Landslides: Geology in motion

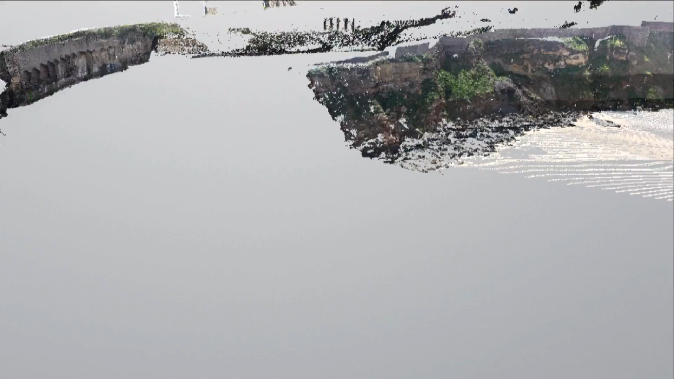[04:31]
puts the landslide risks on this part of the coast quite literally into perspective.
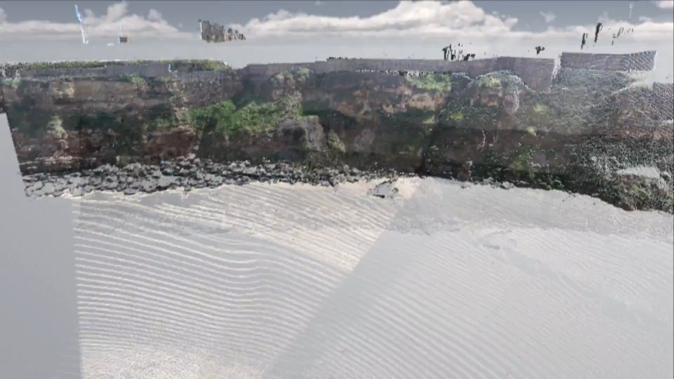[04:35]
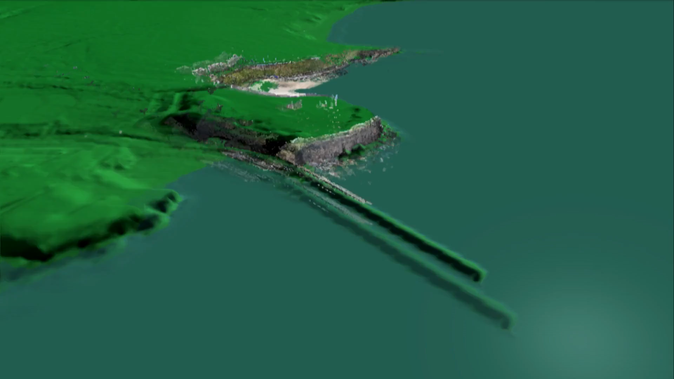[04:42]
And across the country, the team is gradually building a 3D imagery database of Britain's most active landslide sites.
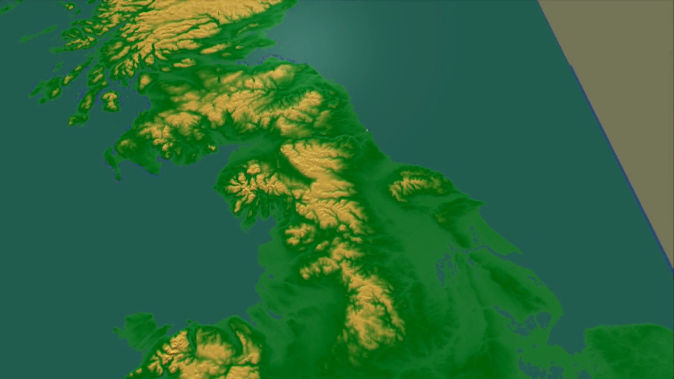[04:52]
It helps us understand why the landslide processes are happening and understand where they might happen in the future.